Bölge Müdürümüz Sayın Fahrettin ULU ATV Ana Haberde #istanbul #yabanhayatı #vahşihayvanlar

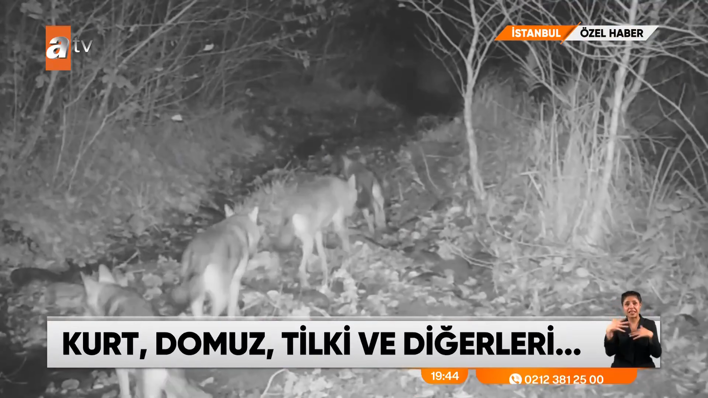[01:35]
Gece yarısı avlanan kurt sürüsü de yine İstanbul'daki ormanların birinde fotokapağına takıldı.